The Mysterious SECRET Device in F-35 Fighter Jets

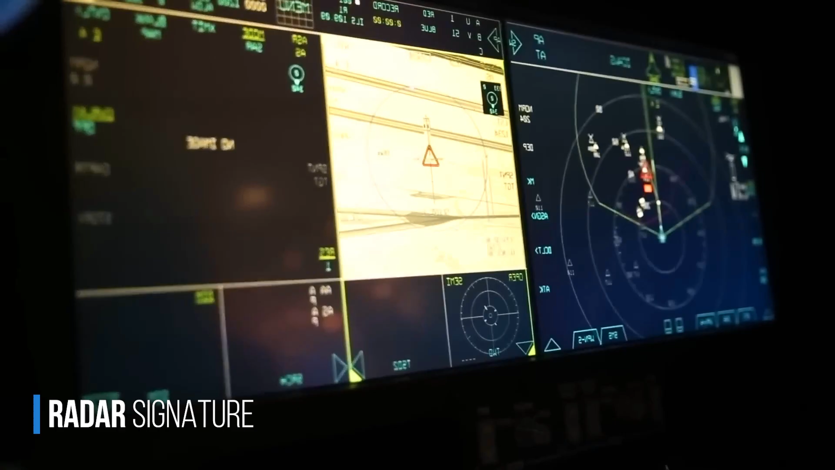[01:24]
which refers to the characteristics of an object that affect how it reflects and absorbs radar waves.
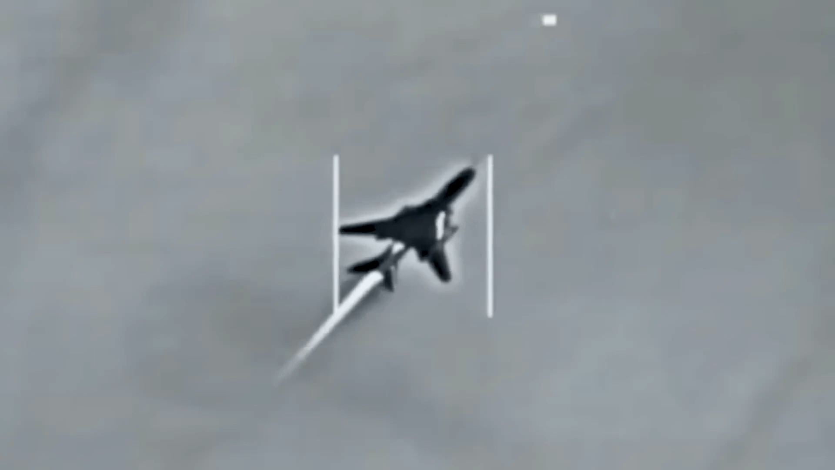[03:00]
causing the missile to collide with this cloud instead of the real aircraft, as chaff is made of conductive materials that are highly reflective.
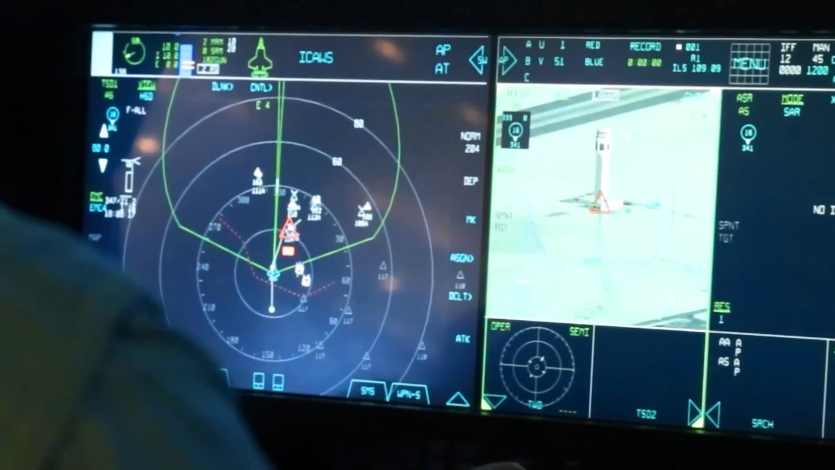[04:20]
the fighters' computers and this device begin to try to break this lock by actively interfering with the missile's radar.